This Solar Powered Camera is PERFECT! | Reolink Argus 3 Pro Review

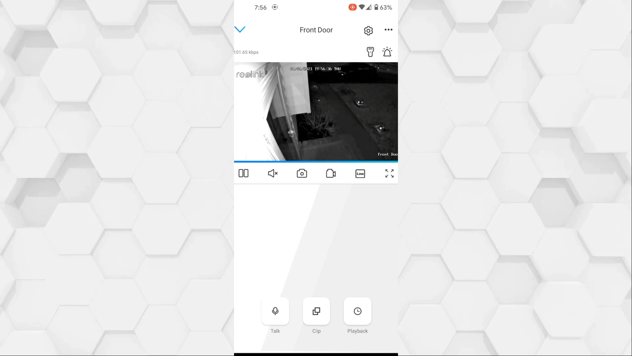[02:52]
sample of the night vision and as you see it's in black and white but if i go ahead and turn the spotlight on you'll see it automatically detects that there's enough light to turn on the